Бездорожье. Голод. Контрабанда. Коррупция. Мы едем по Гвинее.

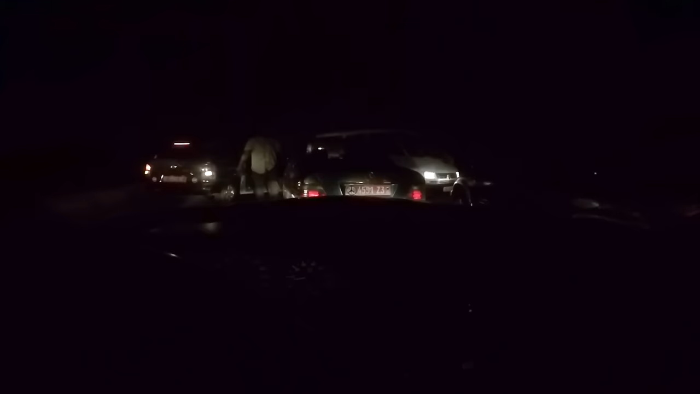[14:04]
И теперь мы просто друг друга закрыли. И просто стоим. Это, бля, это я не знаю, я не знаю, как это назвать. Вот, смотрите. Вот, видите, нам навстречу стоят машины.
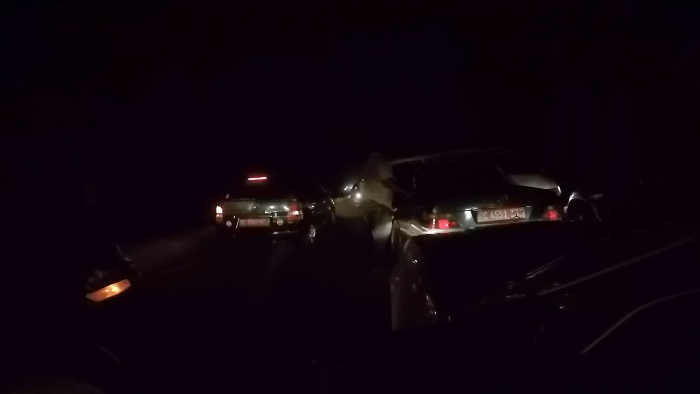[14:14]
Они просто шли по трассе, там впереди сломался грузовик, и они развернулись и поехали обратно. И теперь мы стоим 3 ряда навстречу друг другу. Вот такая вот вам конокри.